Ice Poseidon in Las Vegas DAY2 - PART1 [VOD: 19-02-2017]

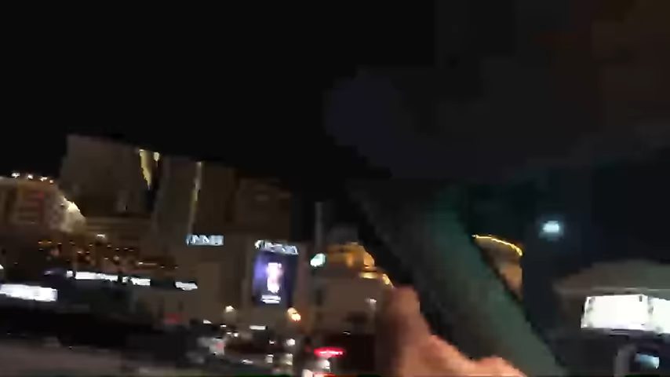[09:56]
I don't even know. Some fucking crazy shit right there. The Coliseum. Yeah. What goes on in the Coliseum? That's the Dole Arena, dude. That's where they stake gold bets right there.
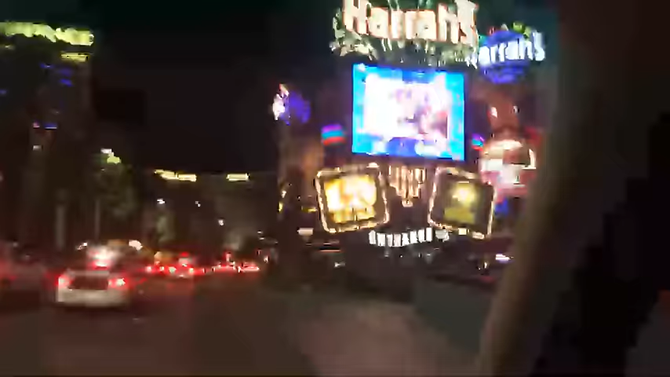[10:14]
At the fucking the bellhop place, so it's fine. And then fucking all this shit right here. So, I mean, it's not really that interesting unless you're actually inside the buildings.
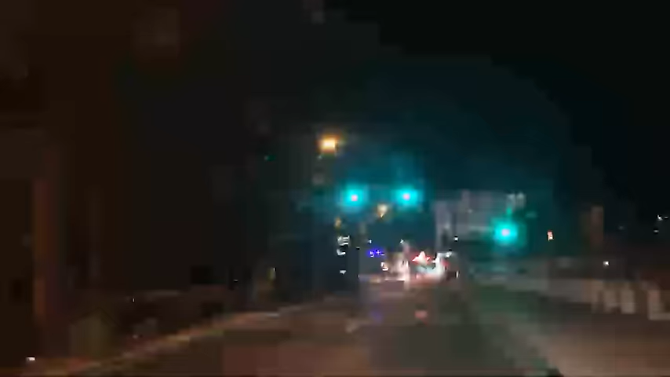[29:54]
There's an actual playground. What's that? That's the police. Why?